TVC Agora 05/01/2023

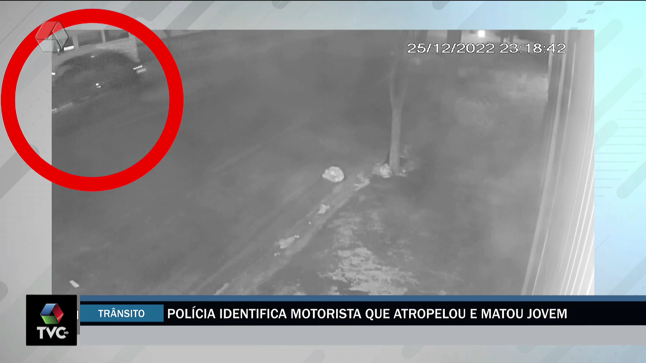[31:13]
colide sua motocicleta contra um carro. Por este outro ângulo, é possível ver que o carro não para e segue sem prestar socorro. Apesar das imagens registradas, não é possível identificar a placa do carro.